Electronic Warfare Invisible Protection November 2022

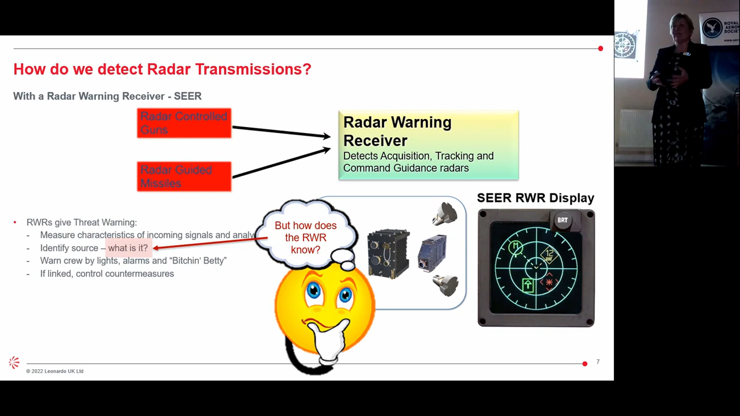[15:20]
to put the 12 or the m or the arrow or whatever the thing is well we've got to tell it because it's just a box and it's just got a software algorithm in it that says well i've seen this kind of thing or i've heard this kind of tune being played but how it knows what it is well we program it so we use data and um in the uk